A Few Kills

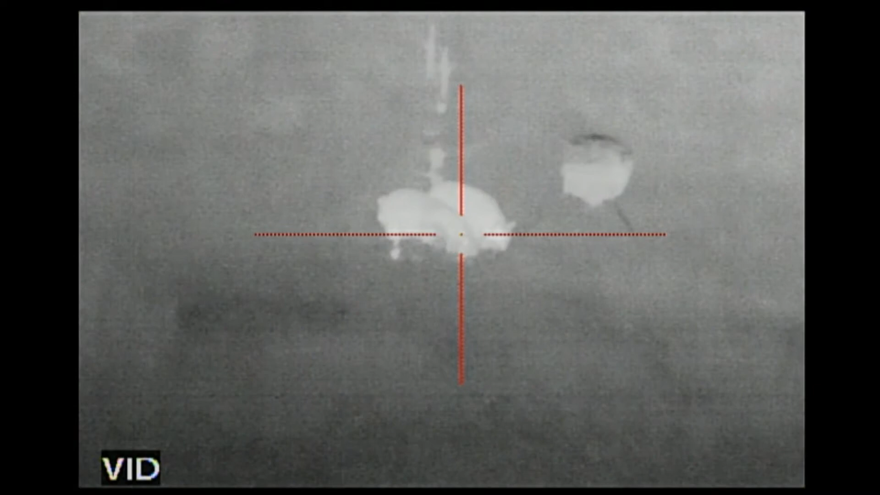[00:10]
Are you still got, you got to on the right. Me? Yeah. Are you ready? Yeah. Go.
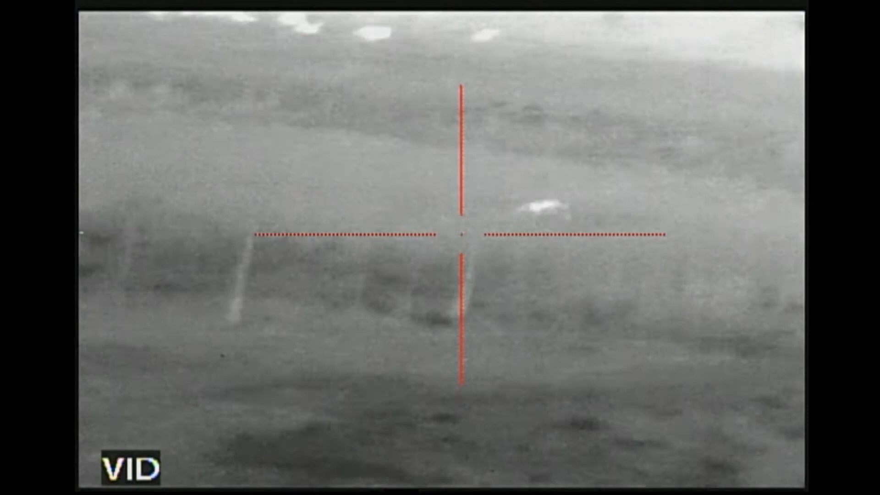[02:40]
Watch it down. Cow's behind him now. He's hit.
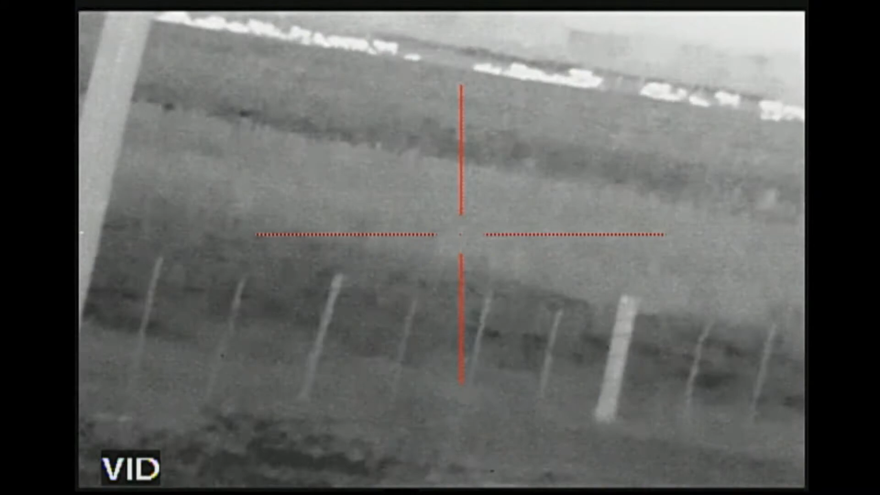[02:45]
He just went down. Got him? Yeah.
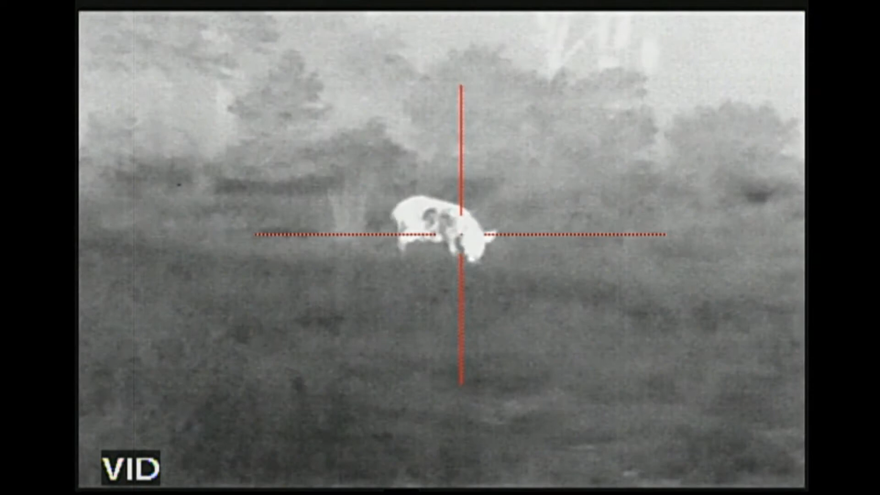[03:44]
Y'all get ready, somebody shoot him.
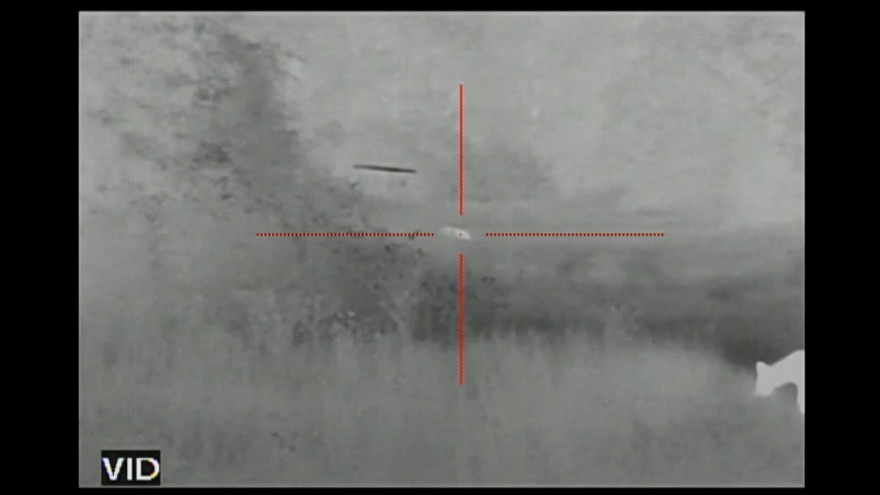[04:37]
Got him again. I don't see the pig.
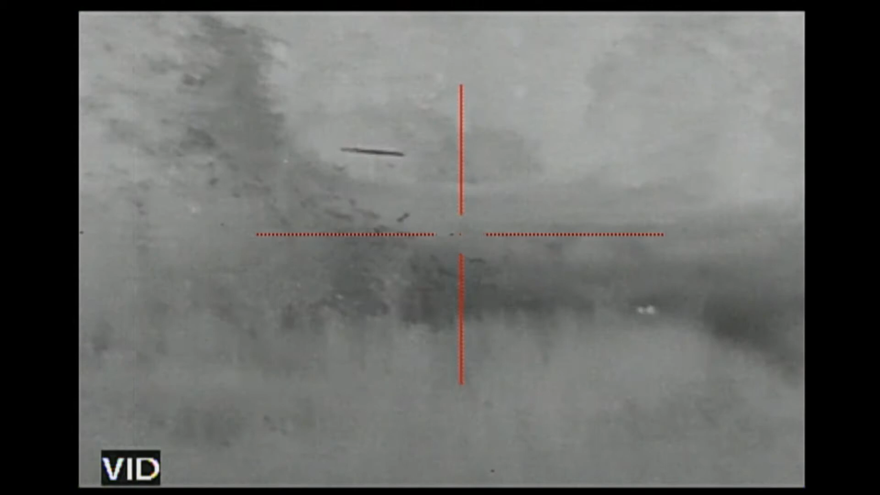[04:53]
Yeah, they keep on kind of running that way, so. What is that?
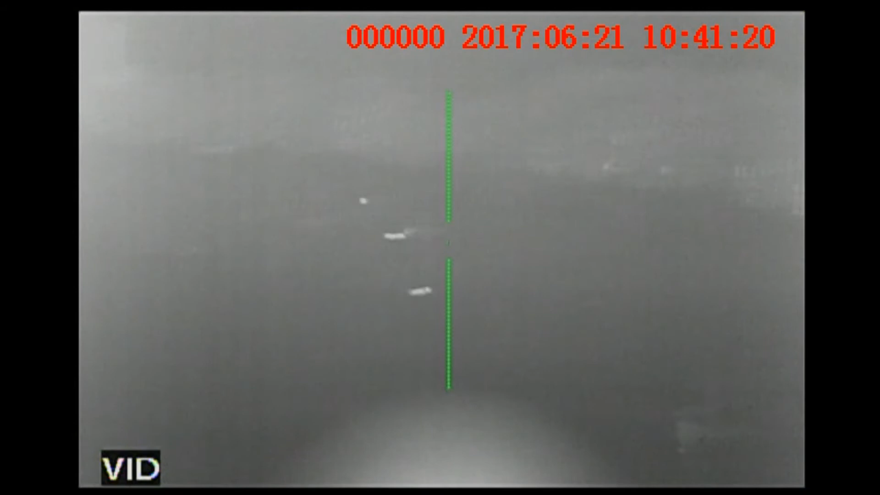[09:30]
Let it go. Y'all better get ready.
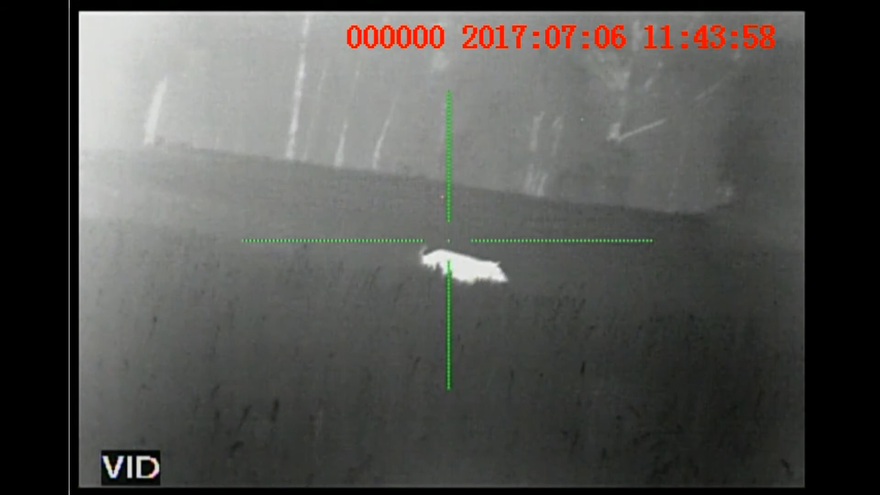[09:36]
Y'all better get ready. They're running.
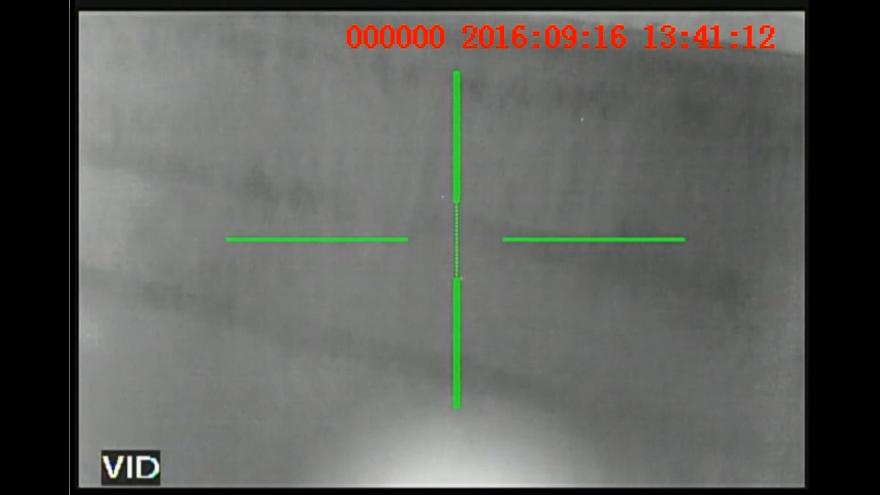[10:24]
There he comes. Coming out of the open. Gonna bust out of the fence right there. He dead.
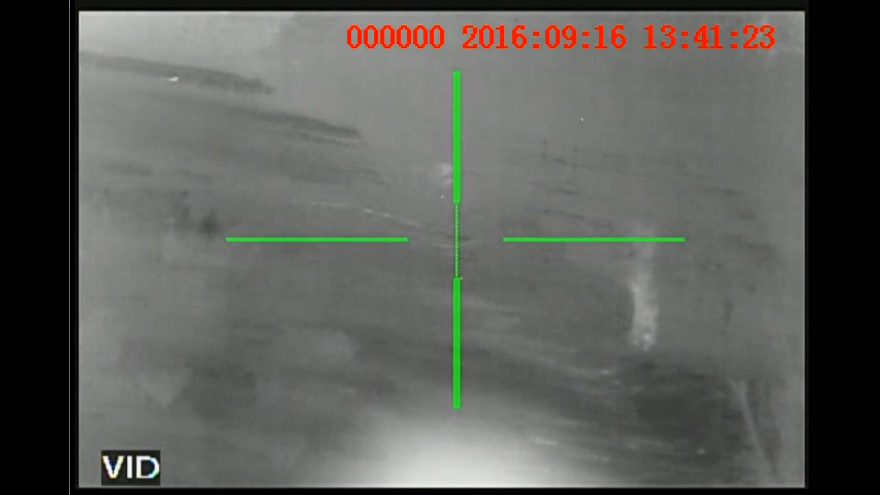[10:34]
Over here to your right.
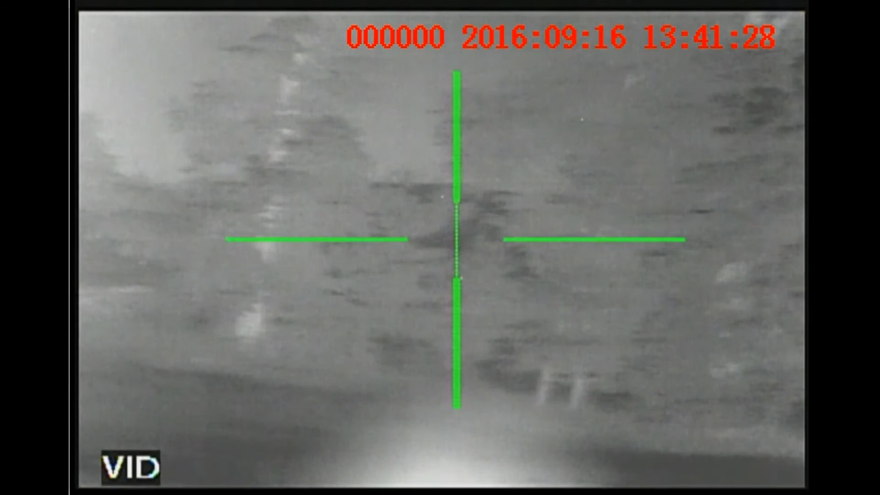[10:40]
They out here, better way. There he is.
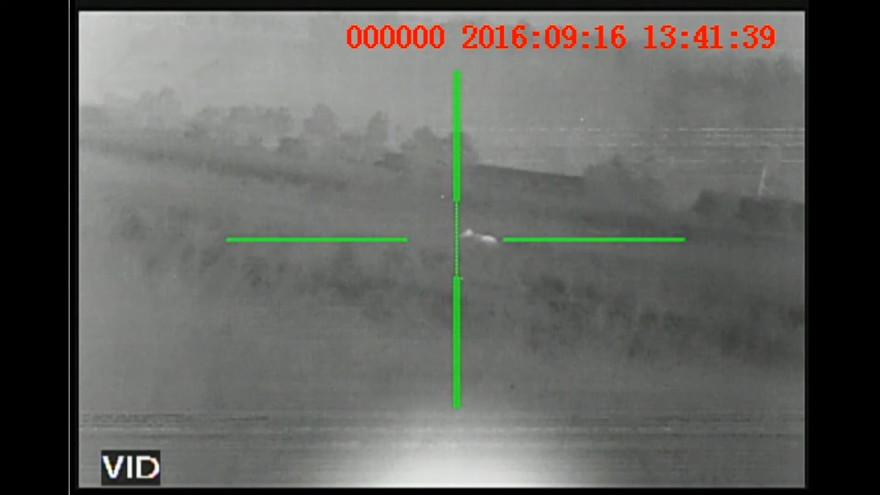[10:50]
Yeah.
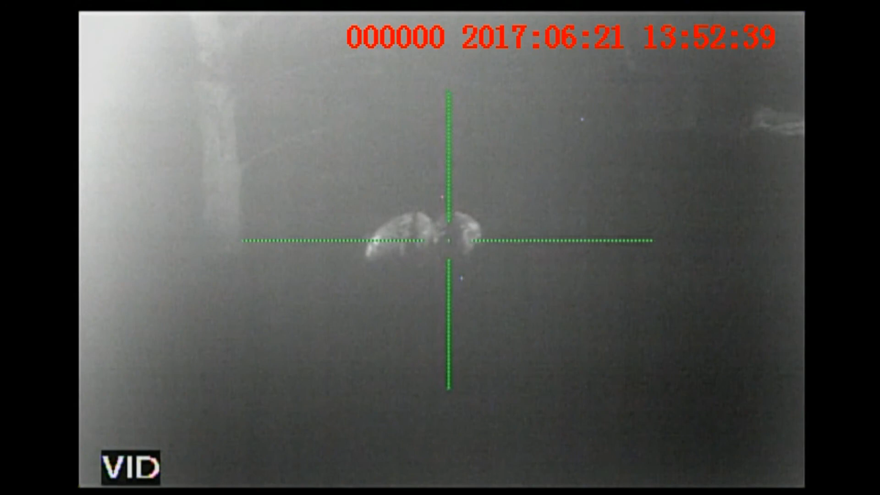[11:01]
Did he go down? Yeah, he's down.